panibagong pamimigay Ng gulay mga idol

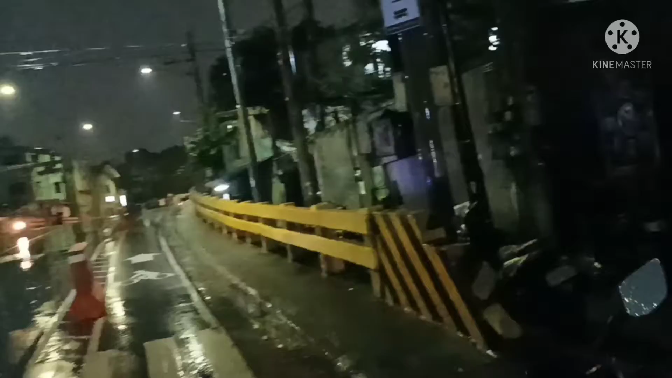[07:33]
Ayan Hinakot na yung mga gulay Lasing naging tayo dito kasi umuulan